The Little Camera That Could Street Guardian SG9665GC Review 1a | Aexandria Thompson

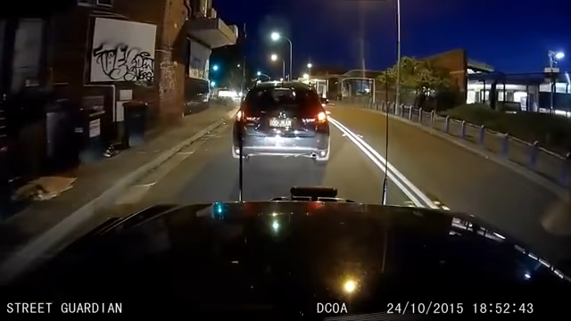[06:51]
Now, here we are, heading back up towards Cronulla Main Street, so I can give you an idea of what it's like during darker time through there, and I'll just stop talking for a moment so you can take in some of the ambient sound.